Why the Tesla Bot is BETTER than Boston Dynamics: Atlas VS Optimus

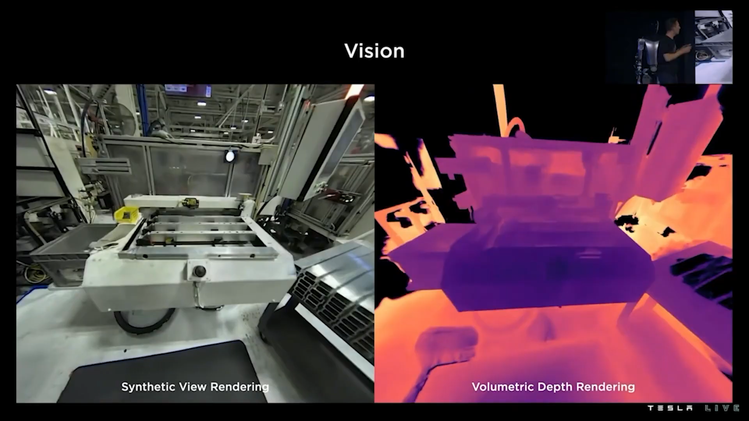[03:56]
This extremely sophisticated vision technology which has already been tried and true through the application in cars is what is now in play guiding the frame of the TeslaBot.
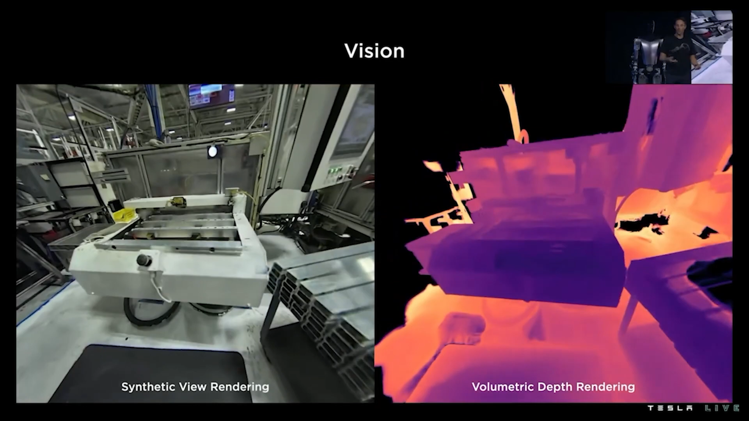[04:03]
It uses cameras to view the world and navigate it using auto-labeling systems and FSD decision-making neural nets.
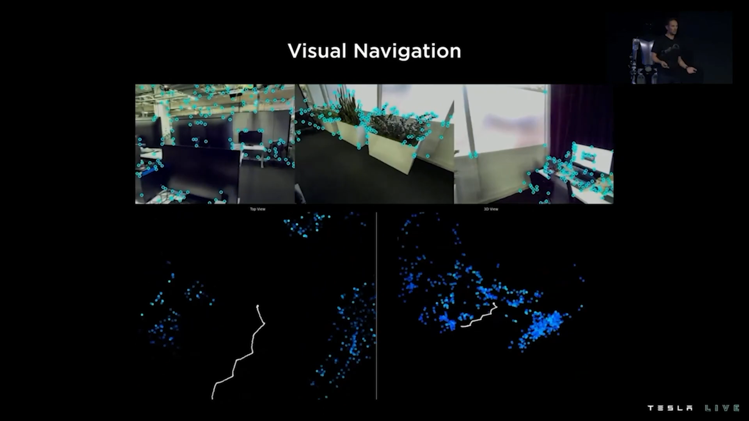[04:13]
We can also see from the AI Day 2 footage that the bot is able to identify specific points on objects and is also equipped with volumetric vision.
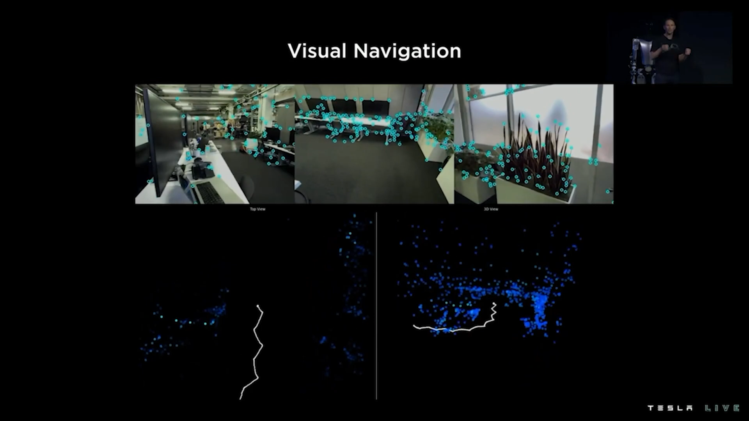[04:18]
If you think about it, we're just moving from a robot on wheels to a robot on legs.
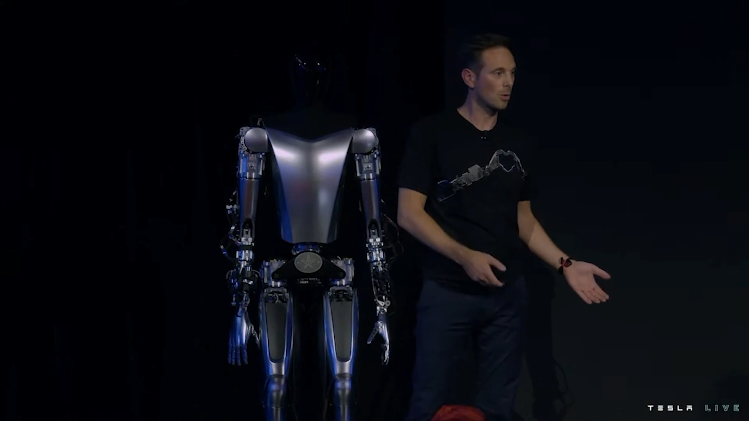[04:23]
So some of those components are pretty similar and some other require more heavy lifting. So for example, our computer vision neural networks were ported directly from autopilot to the bots situation.
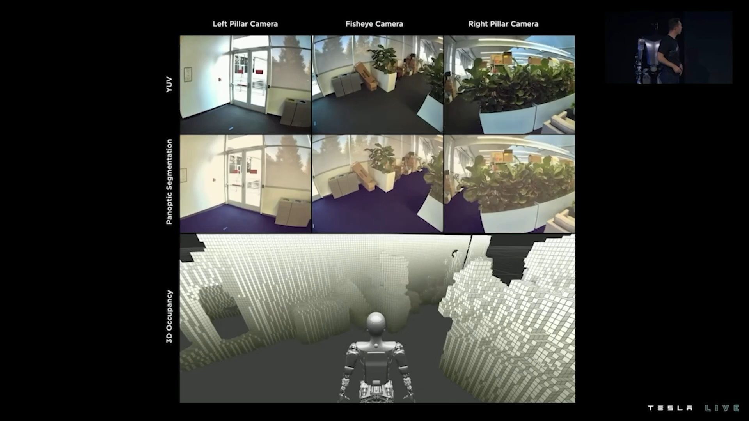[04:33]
We're also trying to find ways to improve those occupancy networks using work made on neural radiance fields
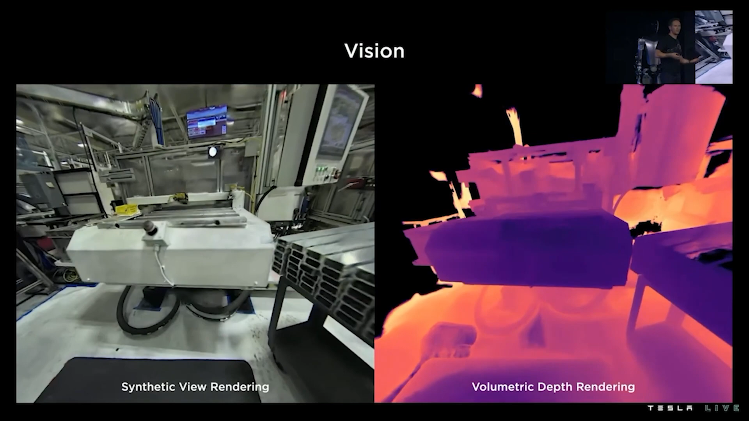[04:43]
to get really great volumetric rendering of the bots environments.
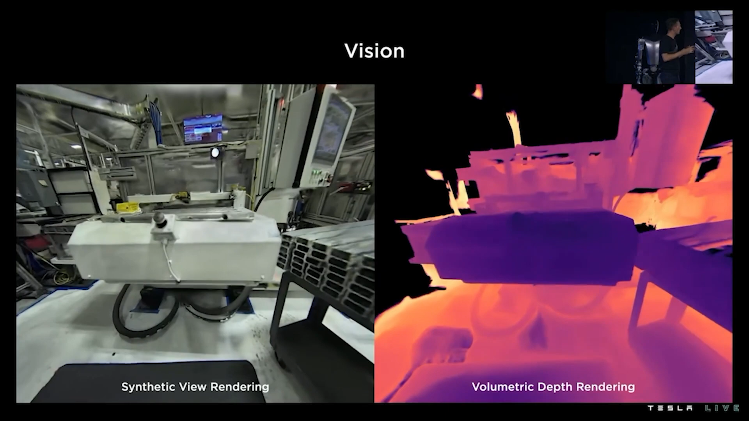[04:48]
For example, here some machinery that the bot might have to interact with.
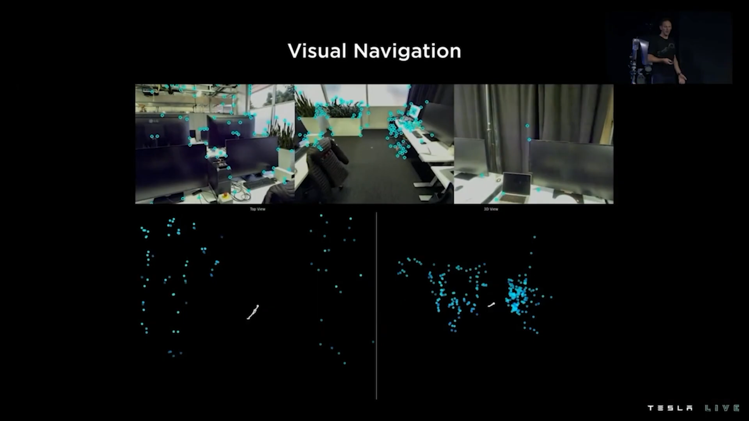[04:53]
Another interesting problem to think about is in indoor environments, mostly with absence of GPS signal.
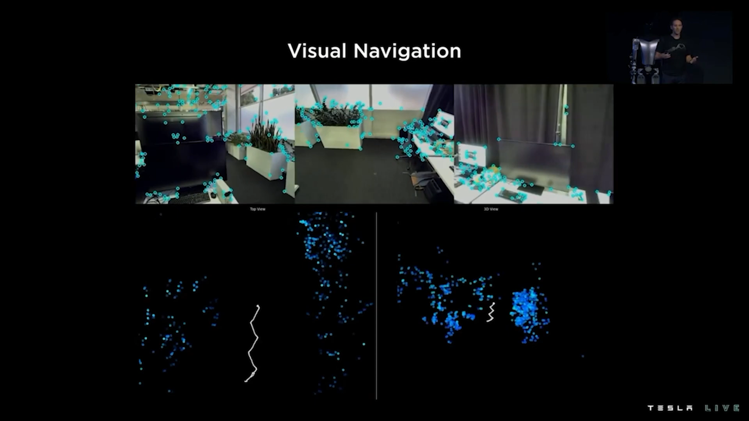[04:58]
How do you get the bot to navigate to its destination?
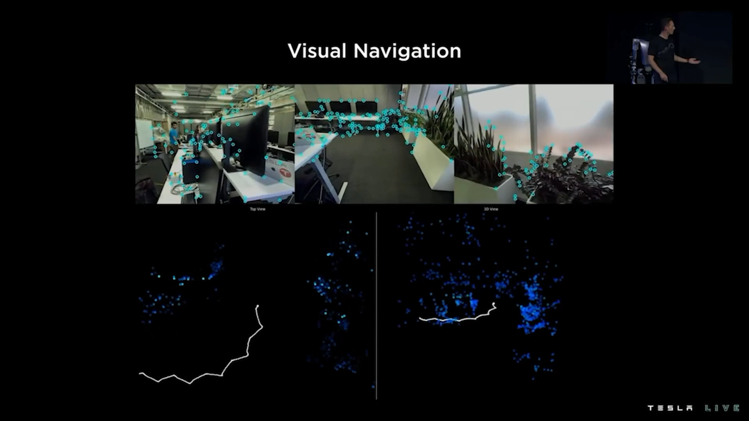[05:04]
So we've been training more neural networks to identify high frequency features,
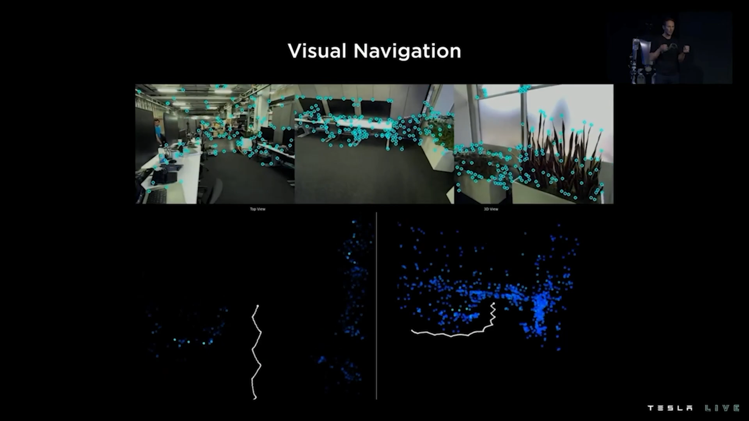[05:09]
key points within the bots camera streams and track them across frame over time as the bot navigates with its environment.